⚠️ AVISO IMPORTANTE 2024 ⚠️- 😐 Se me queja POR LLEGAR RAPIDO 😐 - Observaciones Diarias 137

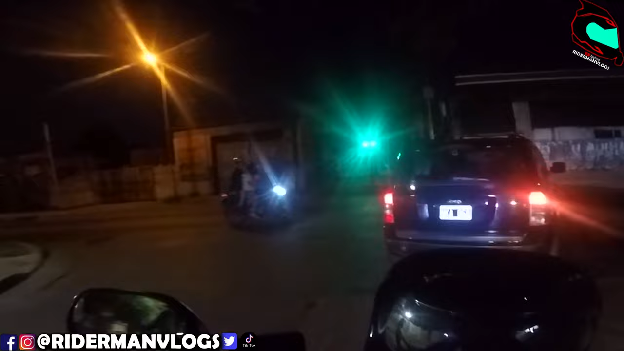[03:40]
¿Qué haces? Dios mío, boludo. ¿Dónde está la gente?
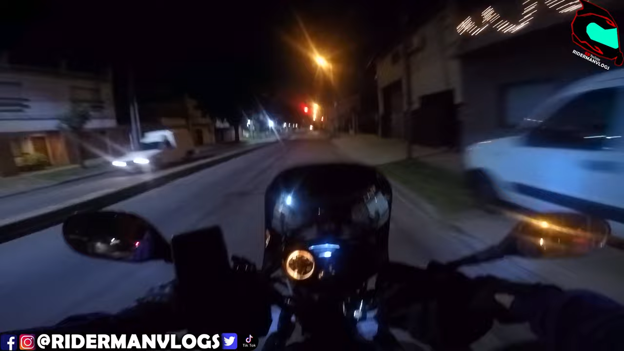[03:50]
Bajen a la tierra, chabón. Me dio miedo, boludo. ¿Y por qué pongo esta voz? Dale, boludo, un poco de atención en la calle, chabón, vas con alguien.
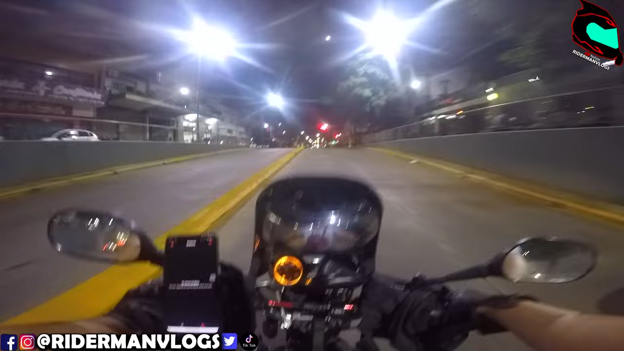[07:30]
¿Acaso vi, me pareció en mí, o había una persona en el túnel caminando?